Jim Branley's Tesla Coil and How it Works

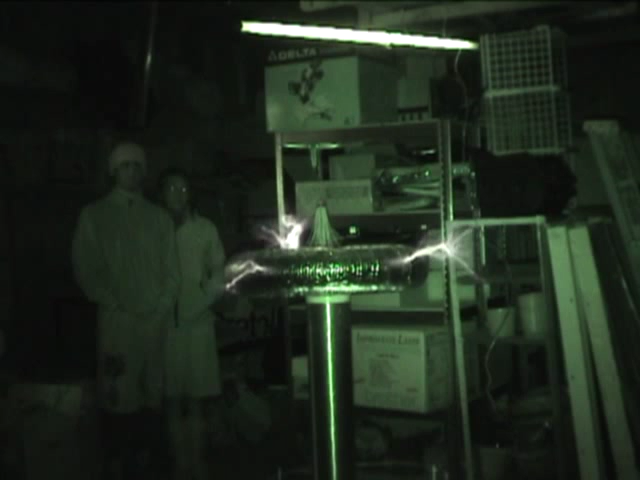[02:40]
video, some of it shot in night vision of Jim's Tesla coil.